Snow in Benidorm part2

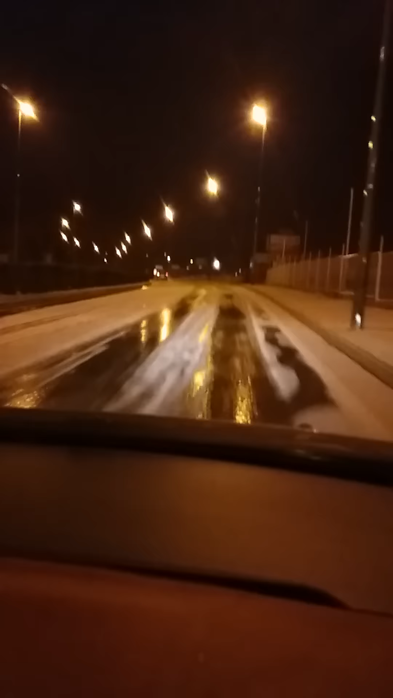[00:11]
snow and land is here actually lying on the road and now freezing over